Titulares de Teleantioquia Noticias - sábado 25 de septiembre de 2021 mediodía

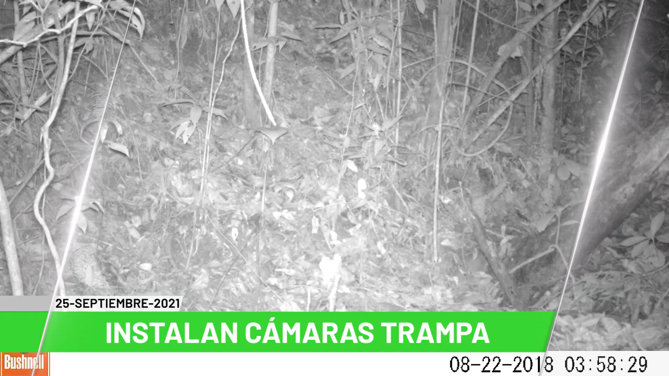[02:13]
instalarán cámaras trampa para verificar la fauna que habita en este ecosistema estratégico en el sur del Valle de Aburrá. Mejor tecnología.